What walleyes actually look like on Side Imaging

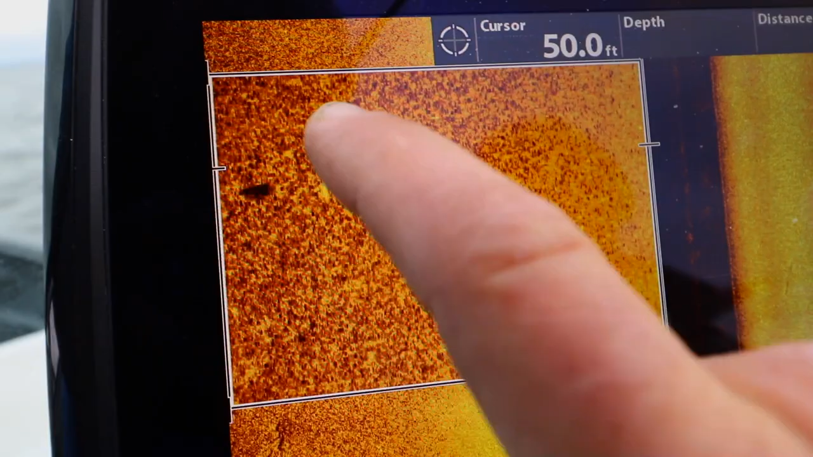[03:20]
shadow I know that one's an active fish we've all seen those mega imaging images of tuna and sturgeon where you can kind of you can see the outline of the fish and it's really cool you're not gonna get that when you're looking for eater fish walleye you're gonna get stuff like this right here one two three four blips on the screen and basically that's it like I have killer images of muskies and things like that sturgeon on my on my mega imaging but for smaller fish you're gonna want to look for these little deals here now here's
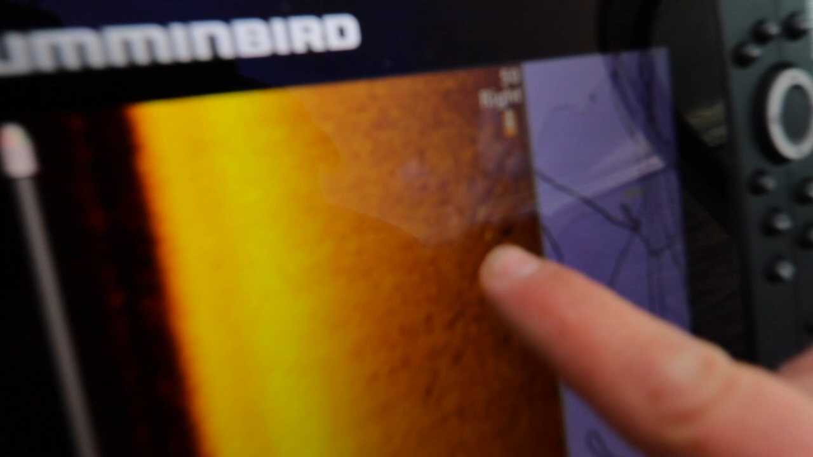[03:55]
it here's a good example of a fish awesome that the timing is awesome right here here's a fish off the bottom casting a shadow here's a fish maybe two fish
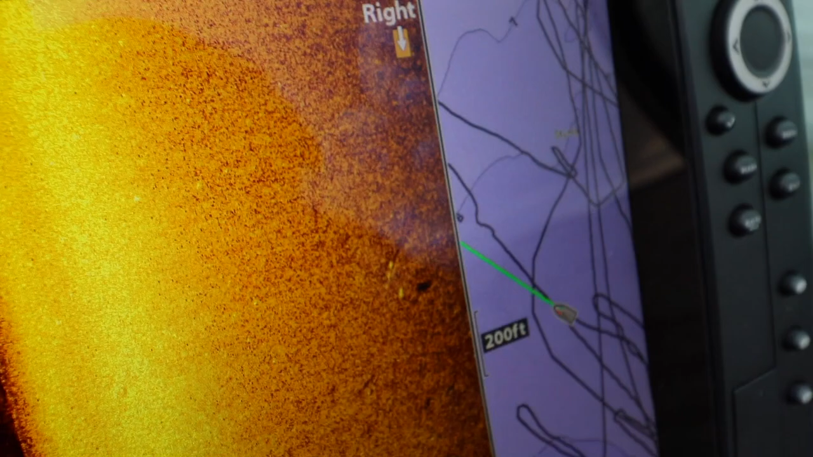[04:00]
that are tight to the bottom and not casting a shadow and I'm actually gonna go over there and blow that
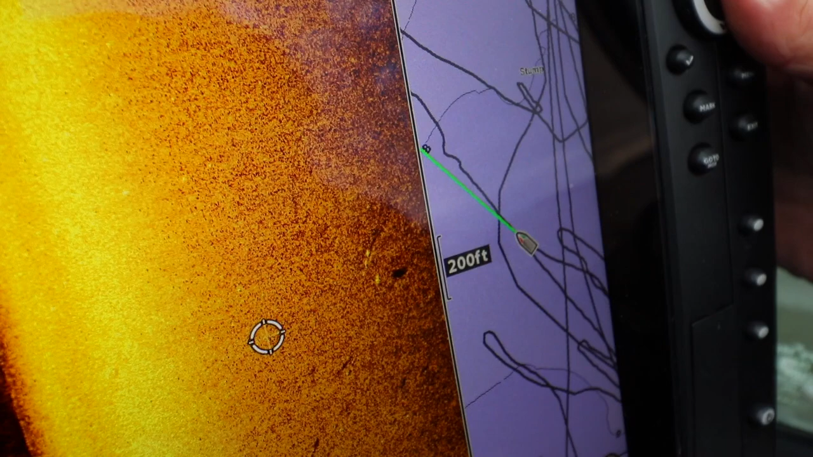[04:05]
up just to show you because that's what this is a really really good point to make right now so right there
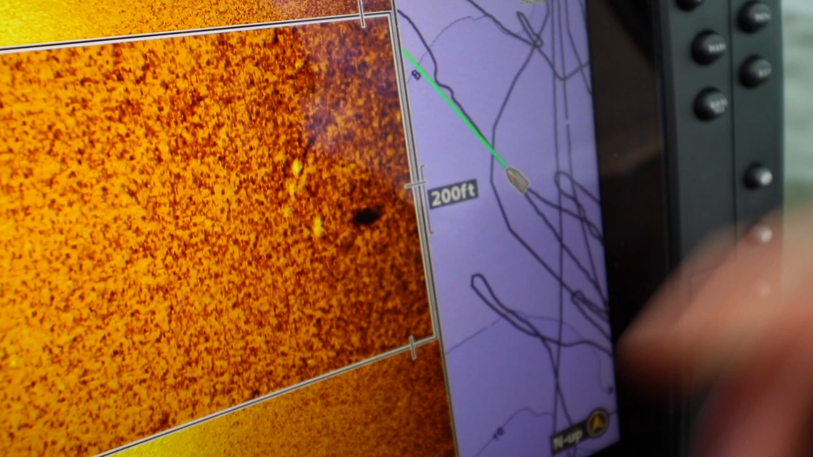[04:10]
this fish is off the bottom probably a foot and a half two feet casting a shadow I know that fish
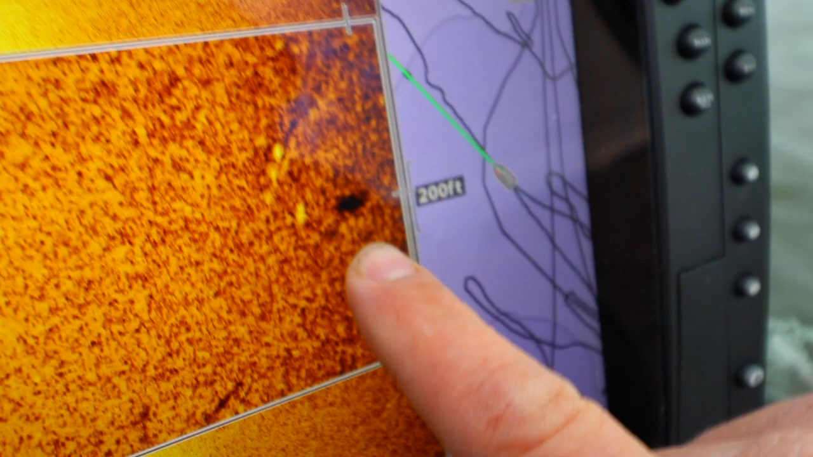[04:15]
is up here's me one possibly two fish right there that are tight to the bottom maybe
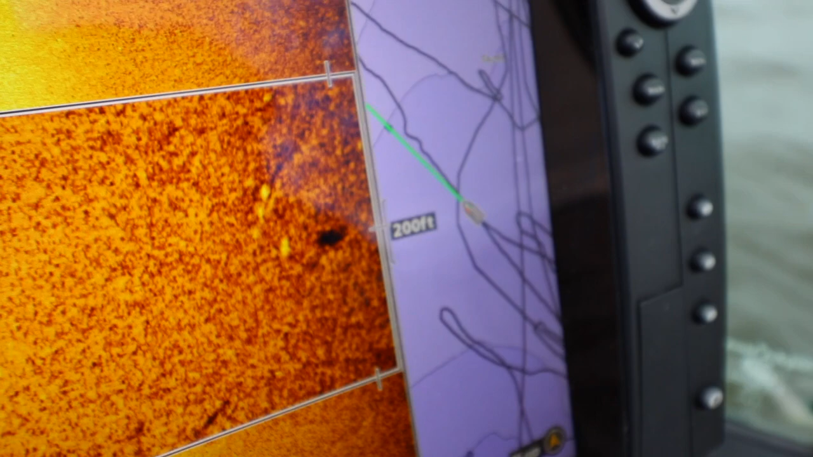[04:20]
laying there dormant or just you know within a couple inches of the bottom so
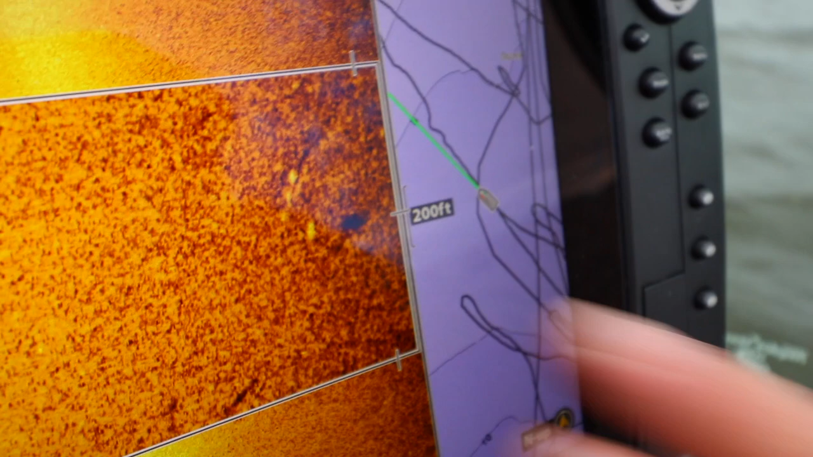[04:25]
that's what you're looking for that doesn't mean that there's only one fish there's actually there's two to three fish
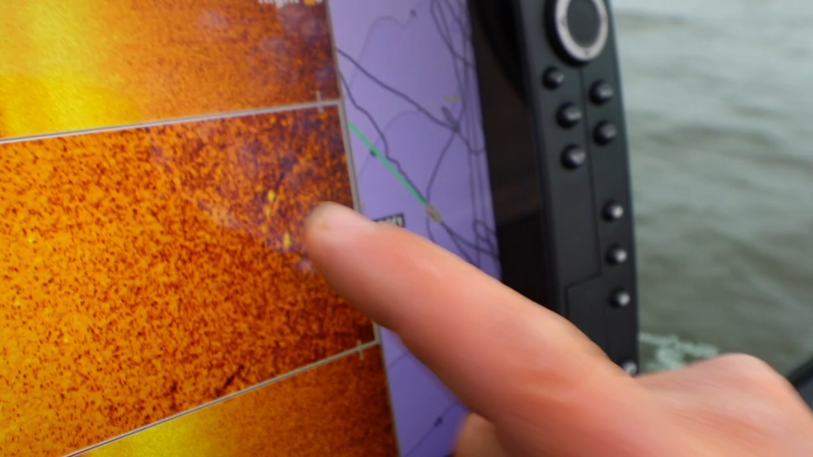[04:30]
right there that one is up and that one's feeding those last three fish those were 12 to 18 inch fish and that's the profile of the fish about that tall maybe that tall at the biggest for an 18
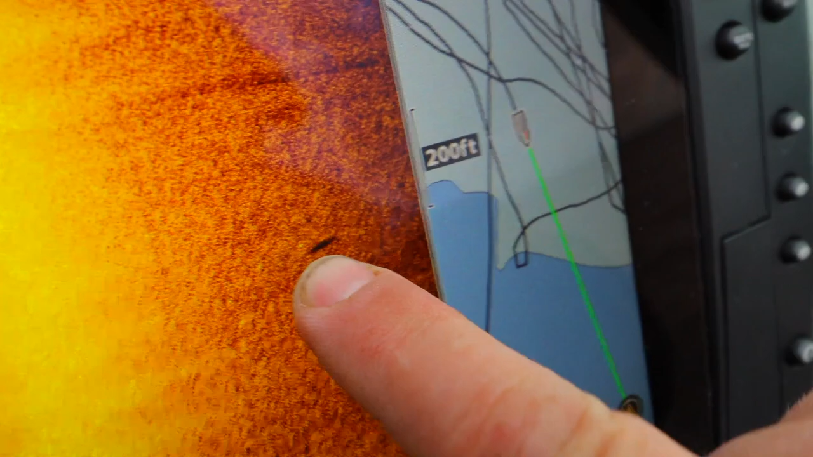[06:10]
tells you exactly that you're doing everything right and again not to beat it up there's a lot of fish here but right there see that image that's a fish right there that we just went over on the side imaging and I'm not